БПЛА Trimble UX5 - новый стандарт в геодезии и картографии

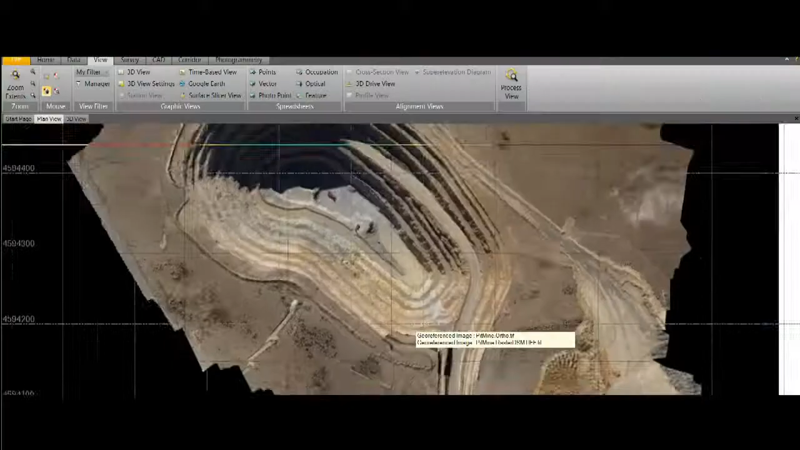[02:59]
which we fully modified with the latest photogrammetry technology for high-quality processing.